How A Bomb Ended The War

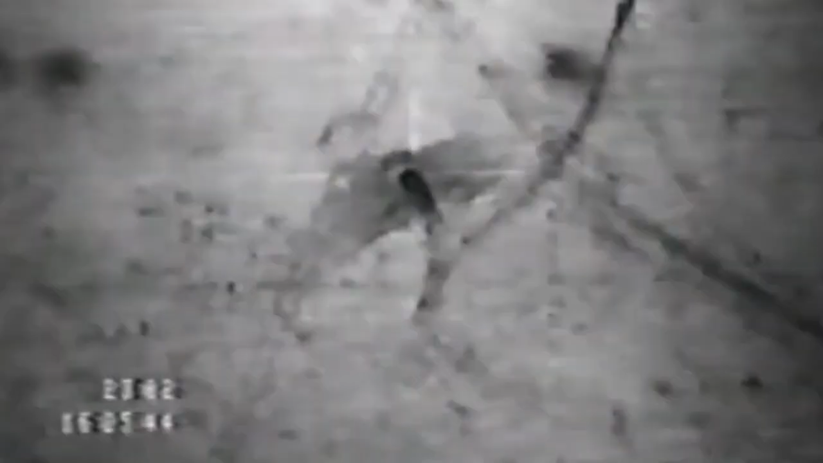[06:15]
The moment of truth came when the bomb struck the desert floor at supersonic speed.
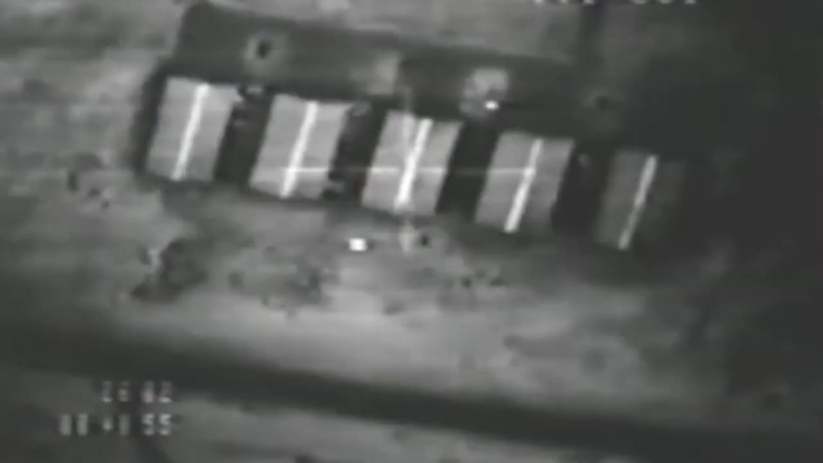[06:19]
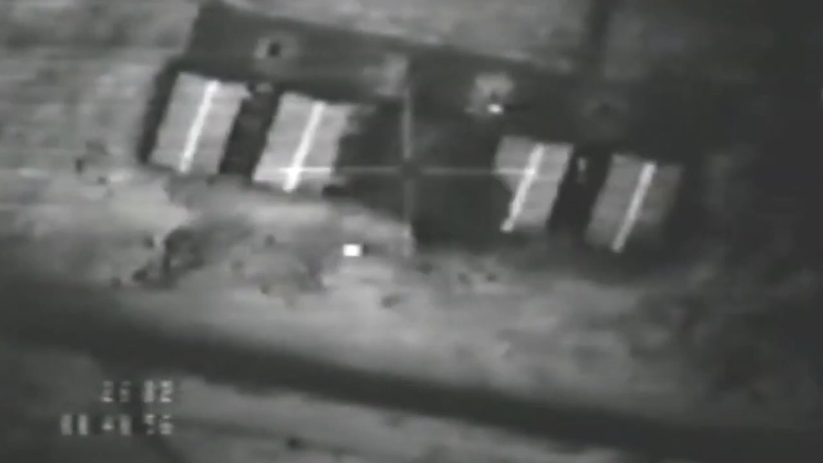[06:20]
The impact was tremendous, burying the bomb more than 100 feet into the earth,
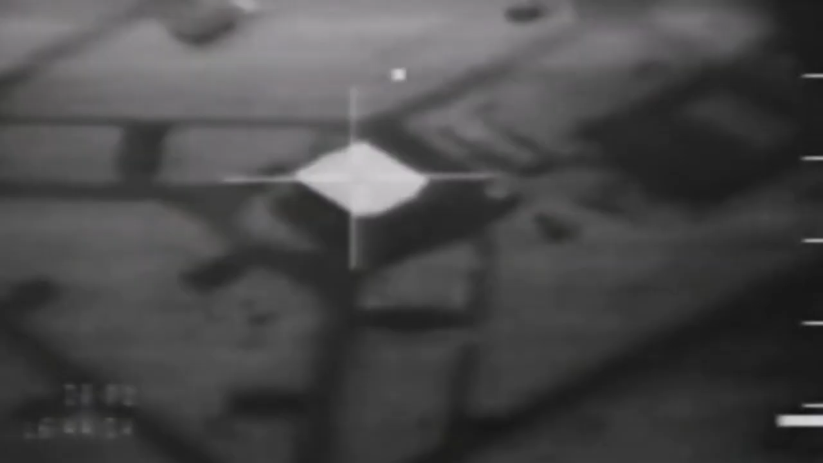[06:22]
far surpassing expectations of its penetration capabilities.